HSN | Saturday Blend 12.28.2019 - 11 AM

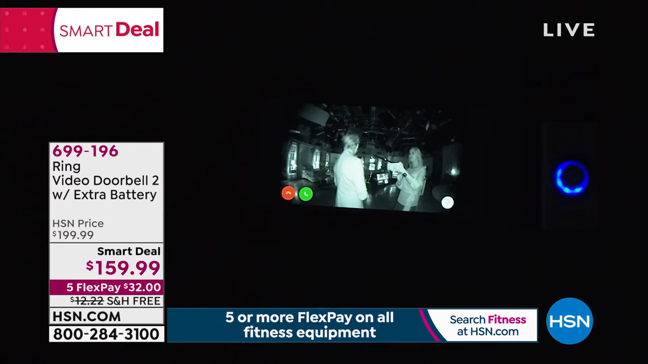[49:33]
adjustment into that infrared night vision mode look at that look how good that is so look i'm going to pinch and zoom right into cali that's awesome look how beautiful i can still see her hairstyle identifying features i mean it and look